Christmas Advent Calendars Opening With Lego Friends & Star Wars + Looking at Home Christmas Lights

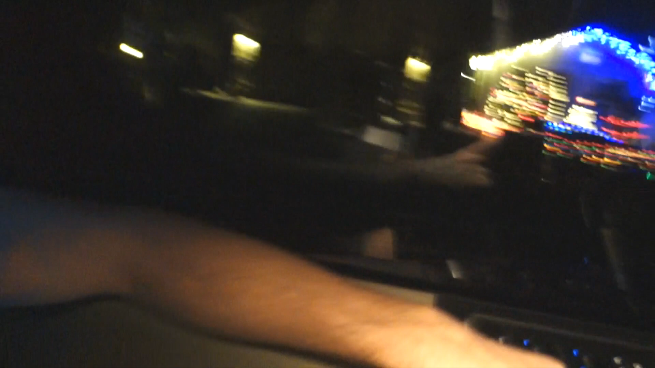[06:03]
So they did, oh look, lights. Christmas lights. Christmas lights everywhere. That's anyway. That's the best house we've seen yet so far. Yeah, feet print.
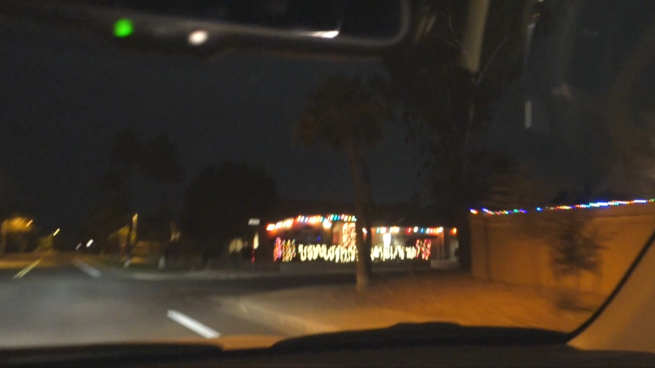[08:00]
We found one! Ah, that's okay. I was gonna go to that one house that we saw as we passed.